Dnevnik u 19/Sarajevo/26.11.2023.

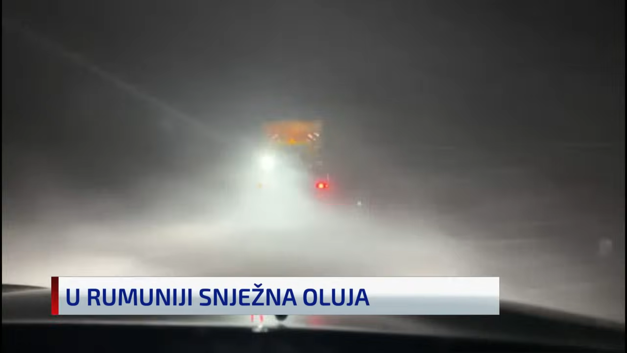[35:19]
u Rumuniji je na snazi crveni metoalarm u istočnim dijelovima zemlje zbog snježne luje i regionalni lokalni putovi su zatvoreni prenosi i Sošajitet presa opštenje rumunskih službi za madredne situacije.